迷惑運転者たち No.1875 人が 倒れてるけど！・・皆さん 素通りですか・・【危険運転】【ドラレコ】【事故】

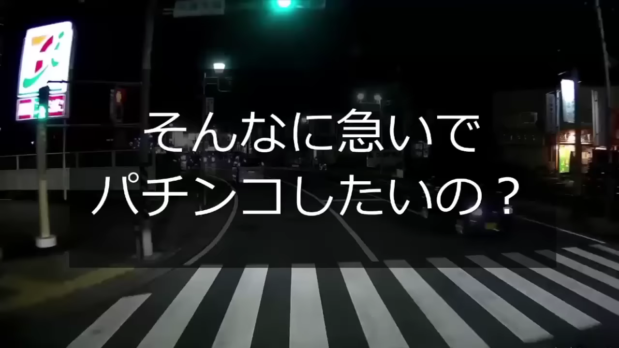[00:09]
おい、じゃあこいつは、おいおいおい、ひかれ違いこの腐れバイク、パチンコ屋来たのか。